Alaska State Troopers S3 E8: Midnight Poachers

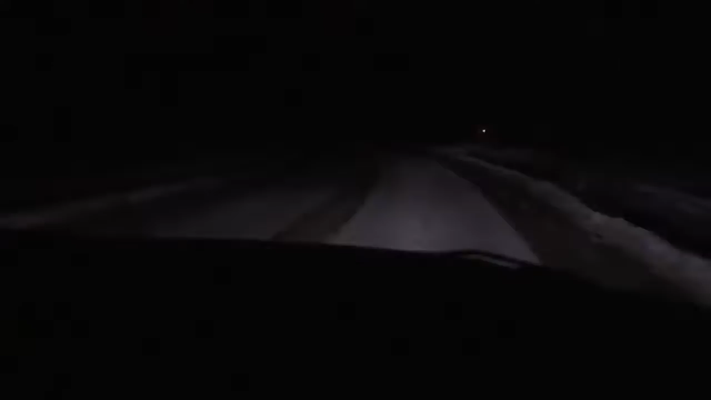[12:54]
Now we're headed to a report that a female moose and two calves have appeared to have been hit by a vehicle. I mean, they look like they're big, dumb, slow animals, but they're definitely not. That moose will do some damage to me if it gets a hold of me, especially with two babies. They're very protective of their young.
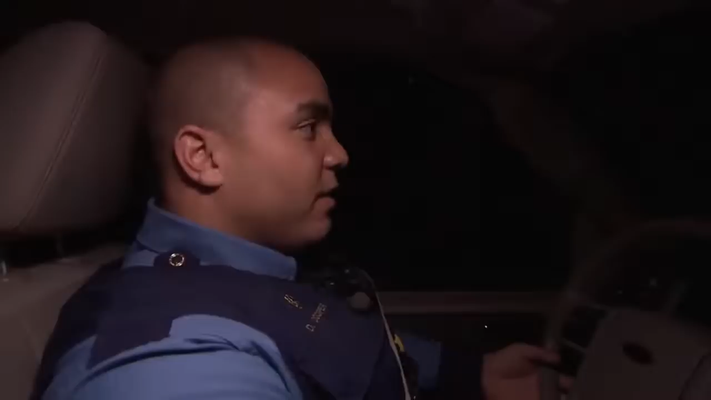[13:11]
It's right here. It's right through the trees there.
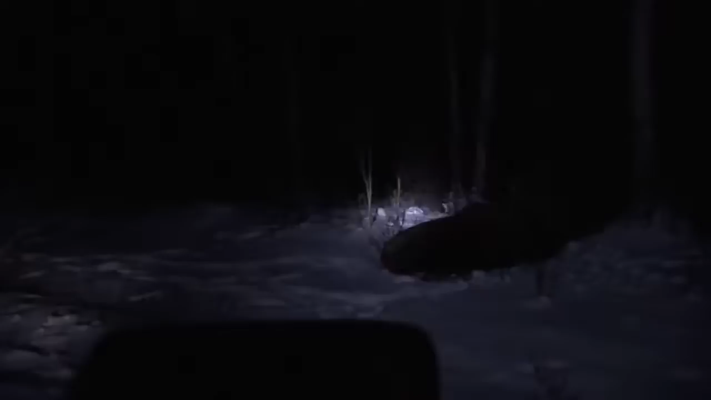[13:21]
Well, that's kind of odd that they're just hanging out. I can't ask the moose, hey, are you okay? Moose, you good?
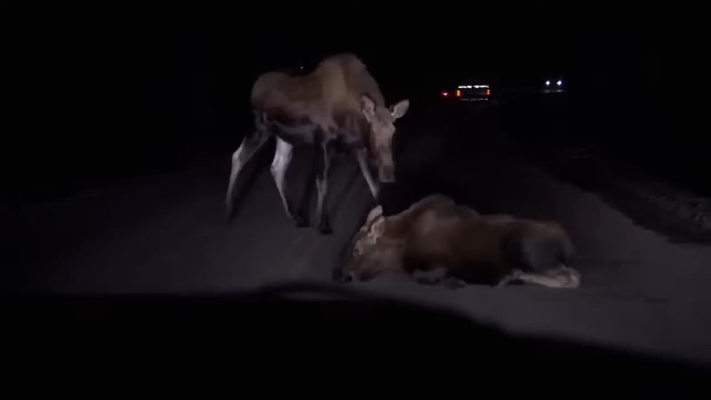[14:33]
Yeah, so that's like the worst case scenario, that the mother moose is right here. It's obviously wanting to help.
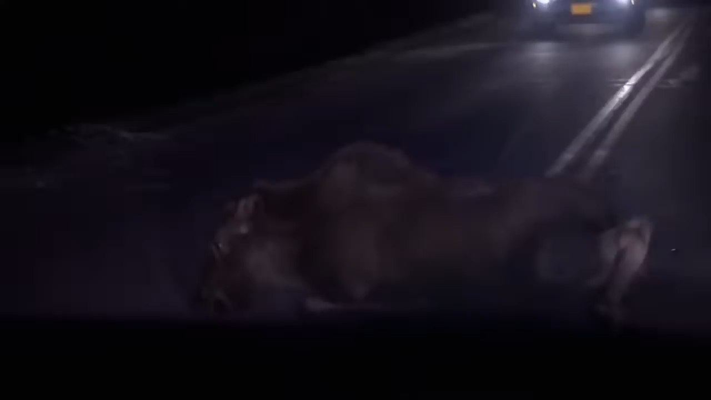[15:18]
out for a second. It's unfortunate, but we'll have to dispatch the moose here.
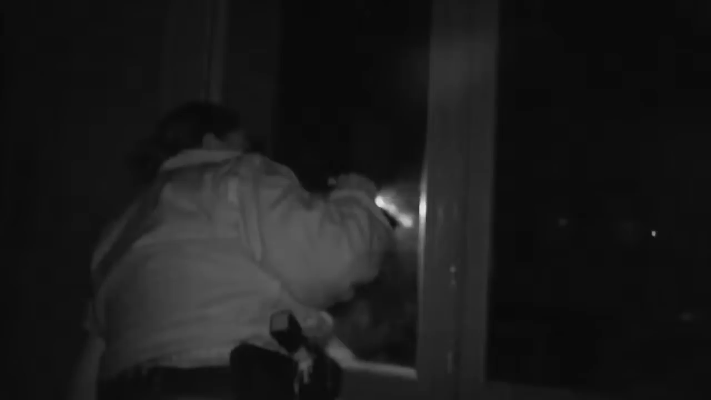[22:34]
She's not home, no one's around.
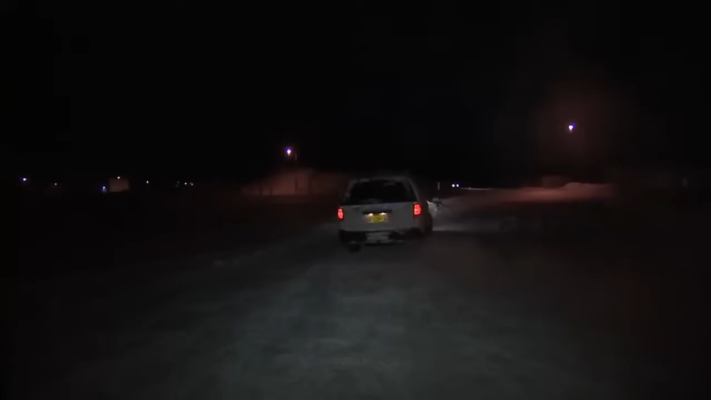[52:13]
This is the Willow Wall area. We do have a lot of problems in this area.
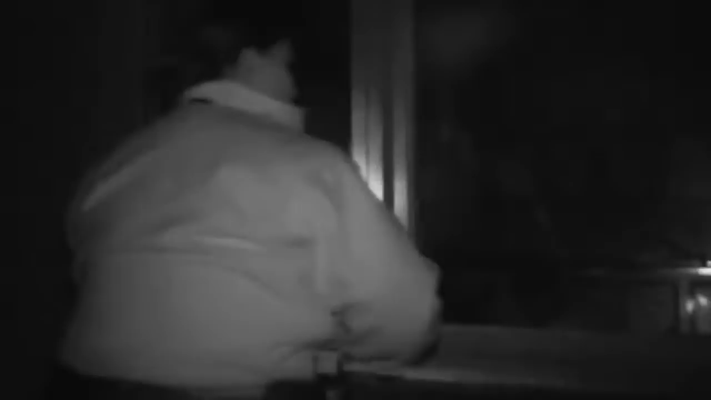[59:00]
I could just see one guy. Can't see her.
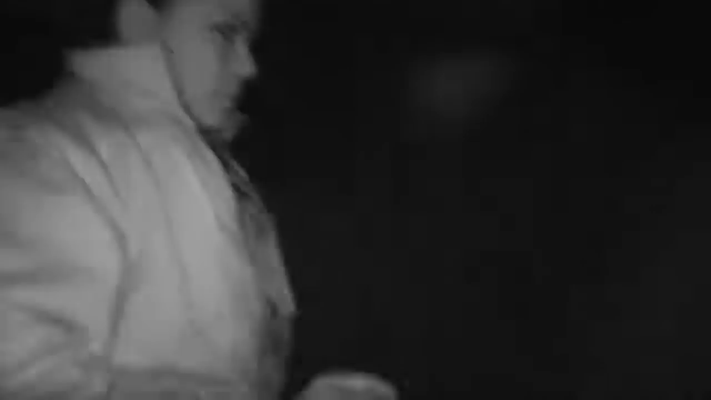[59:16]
There's nothing more she can do tonight. These intoxicated people who have a violent criminal history need to just stay sleeping tonight. You just feel like your hands are tied behind your back, and that's where you just have to, in this job, you gotta learn patience.
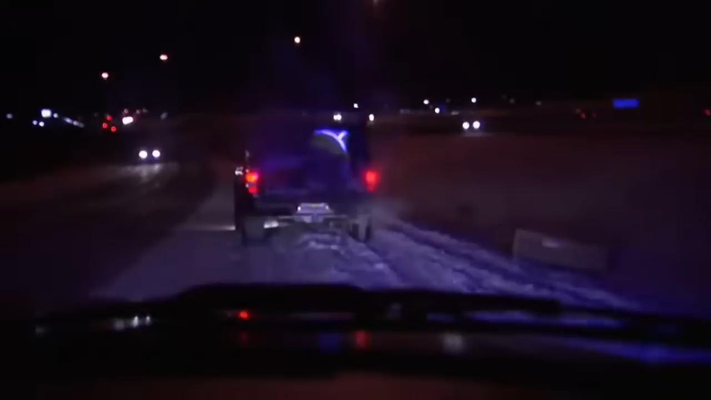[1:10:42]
How's it going? You the one in the collision? Yeah. Okay. Where's the moose at? He went out that way. Okay. You all right? I'm fine. Not hurt? How's the damage to your vehicle?